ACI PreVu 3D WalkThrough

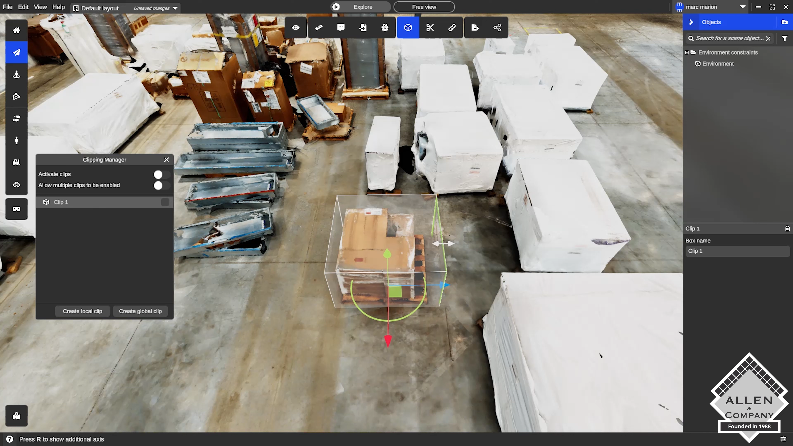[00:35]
Here we are creating a local clipping box.
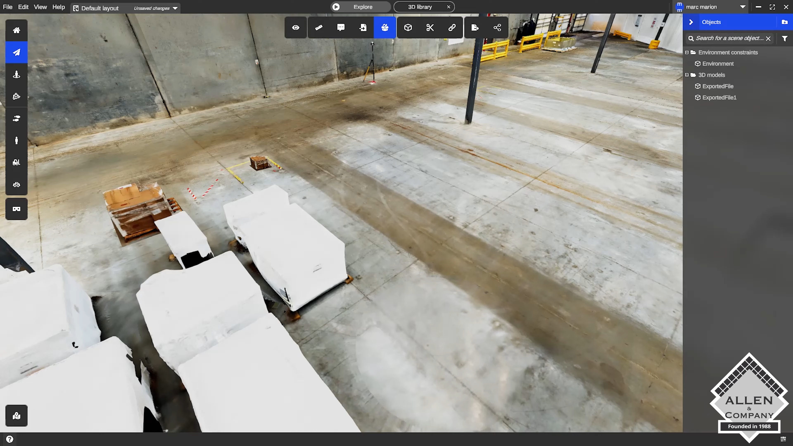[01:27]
Import my object in, and there you have it.
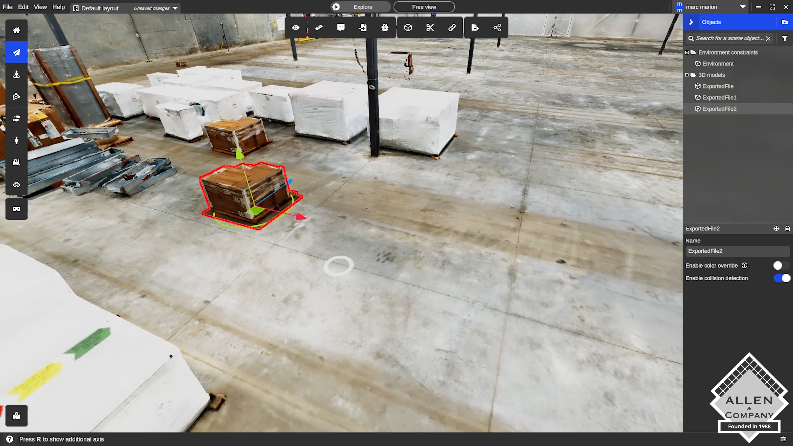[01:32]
We can compare and see that is the same exact replica of the box that was actually exported.
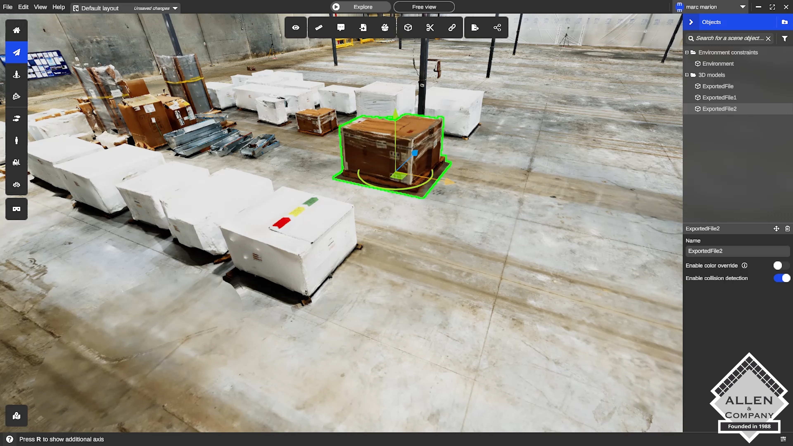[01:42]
And just like that, I can set it up here, see where it may or may not fit, or other objects and structures as well.